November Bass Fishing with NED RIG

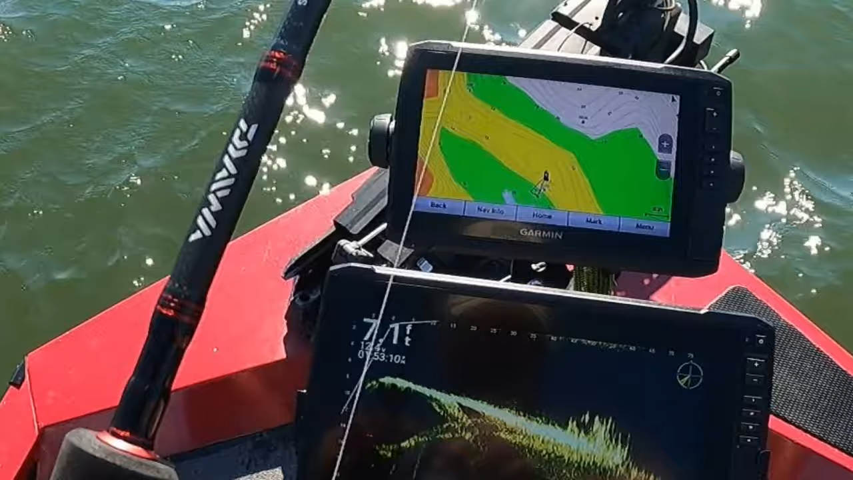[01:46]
There it is. There it is. Yeah.
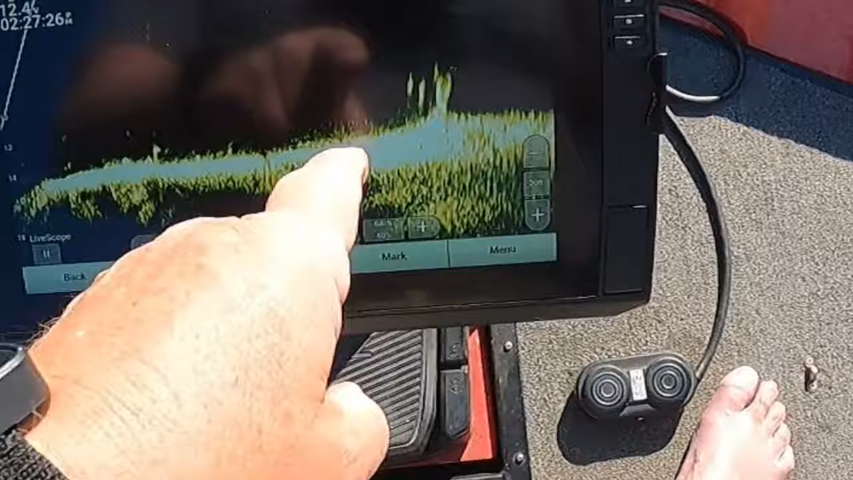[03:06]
Y'all see them right here. See them bass right here. Right here. 50 feet in front of me. Oh, come on. They want it. They want it. Yeah. Yeah. That's him. Yeah. Yeah. Yeah, he wanted that.